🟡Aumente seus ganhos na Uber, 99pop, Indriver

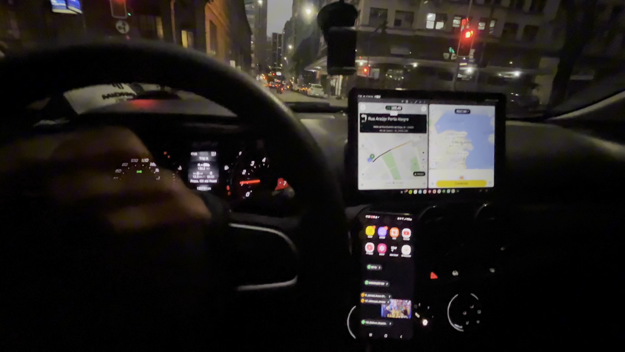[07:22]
Fazer corridinhas curtas e melhorar o nosso KM, né? Até agora aí, ó. Cento e oitenta e nove e vinte e sete.